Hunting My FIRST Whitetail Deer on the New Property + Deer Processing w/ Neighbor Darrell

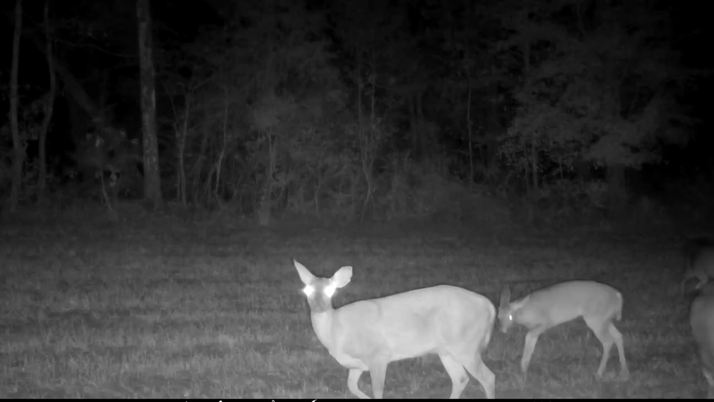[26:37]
There were deer all over this food plot eating, just moving around freely just like an hour or two later.